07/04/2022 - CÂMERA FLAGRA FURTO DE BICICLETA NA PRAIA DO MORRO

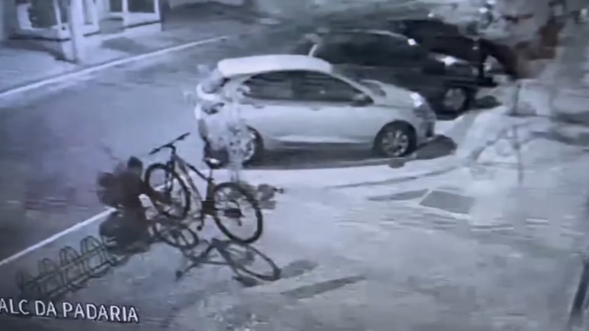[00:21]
A bike estava trancada, mas o criminoso consegue quebrar o cadeado e foge levando a bicicleta. O caso aconteceu na Avenida Oceânica, na Praia do Morro.